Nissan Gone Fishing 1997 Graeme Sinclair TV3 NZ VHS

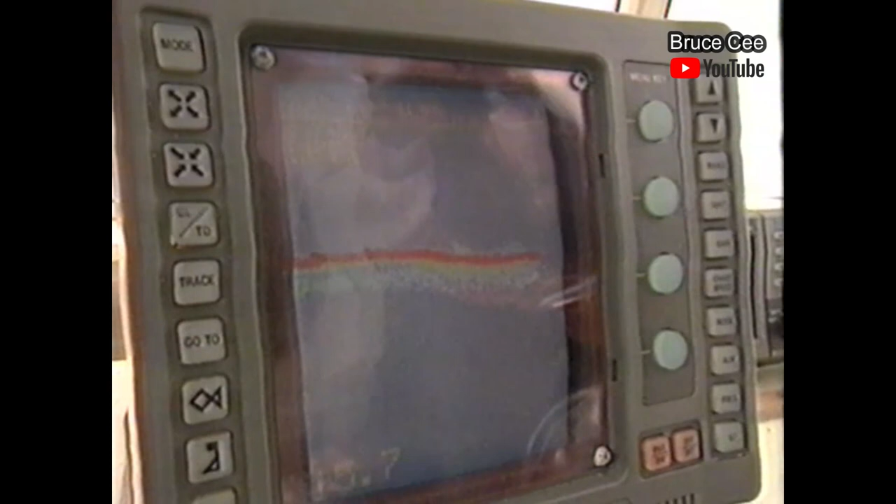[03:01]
Colour sounders are a very valuable asset in this sort of country, and the results were about to speak for themselves.